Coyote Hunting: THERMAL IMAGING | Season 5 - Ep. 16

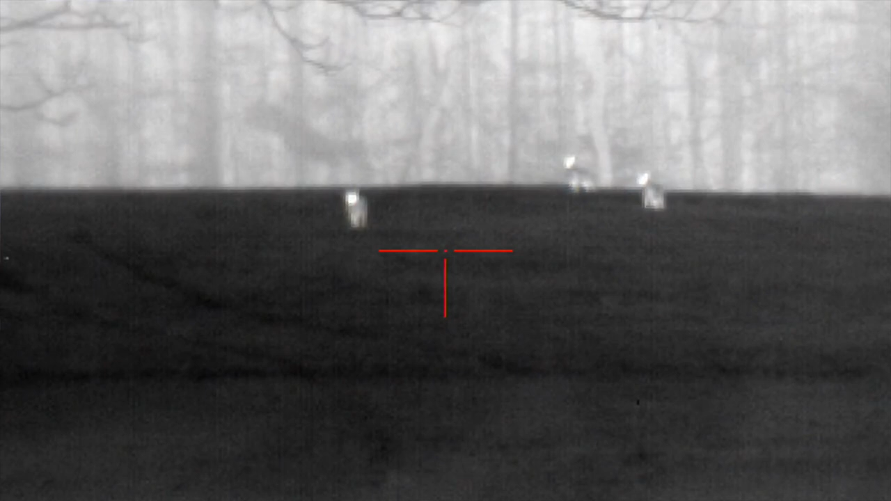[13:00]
And dumb me what I did from where I had my gun unloaded. I had my magazine in, but I never chambered around.
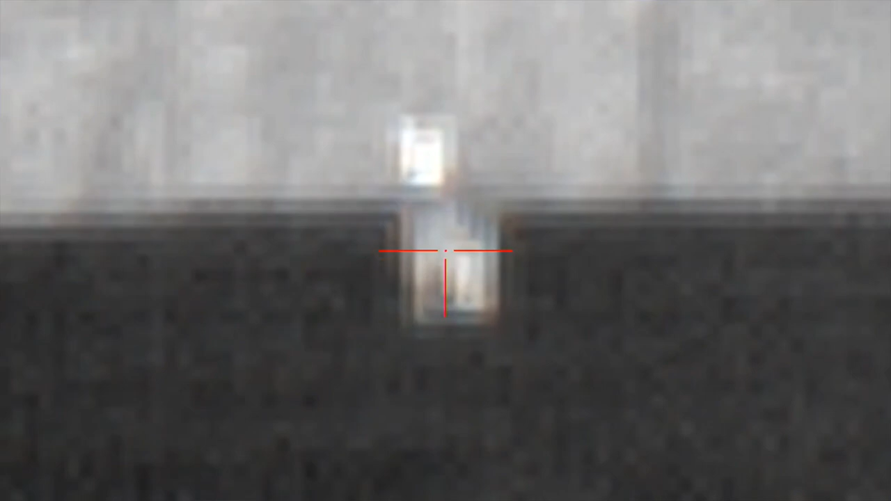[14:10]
He was a little timid. And I took a quarter and two me shot, which I don't necessarily really like doing.